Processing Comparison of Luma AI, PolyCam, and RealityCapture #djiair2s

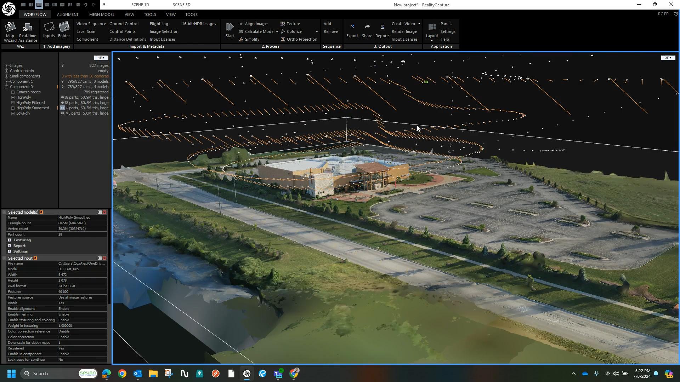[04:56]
So you can still see all of the different image points.
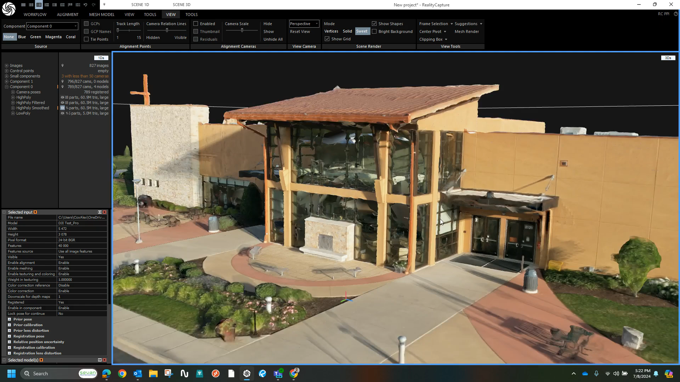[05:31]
I'm surprised it was able to pick this item up, though, considering how slender it is.
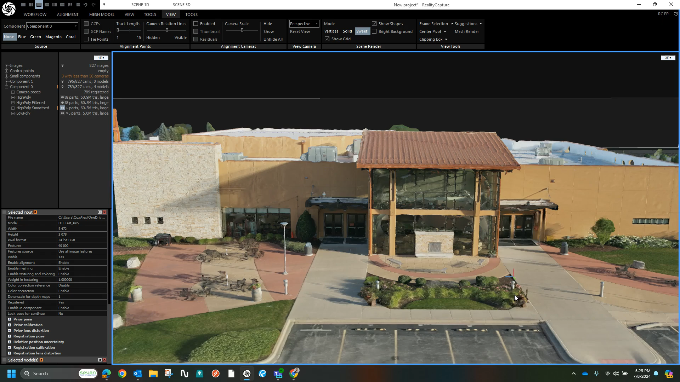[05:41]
Slender and reflective.
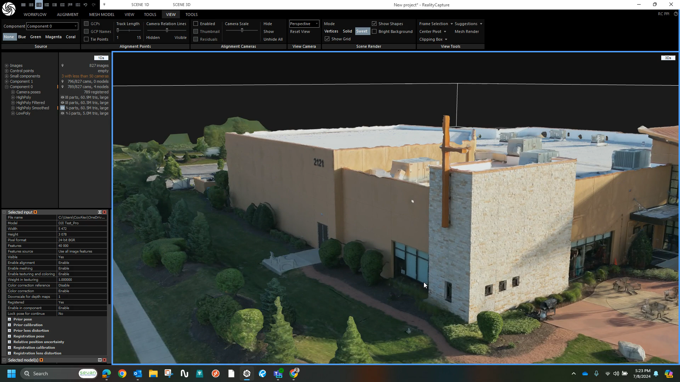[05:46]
And we've managed to get one arm of the cross, but missed the other.
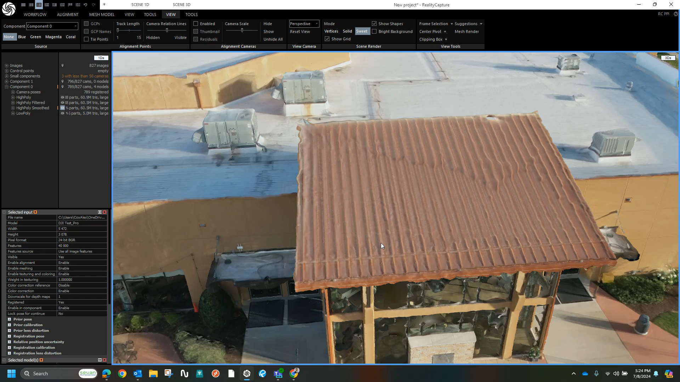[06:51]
definitely still has its flaws as do all platforms but
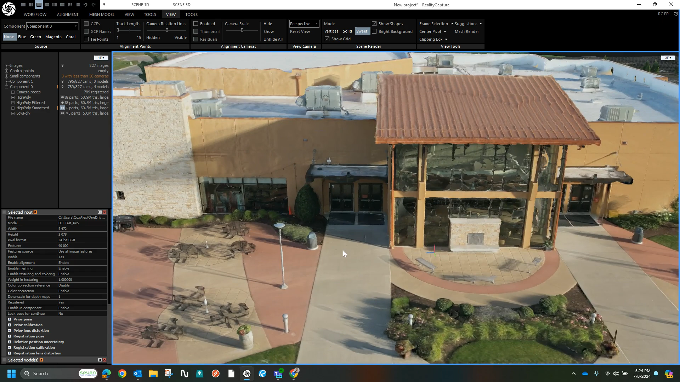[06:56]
I'm always exceedingly impressed with the detail you can get on RealityCatcher.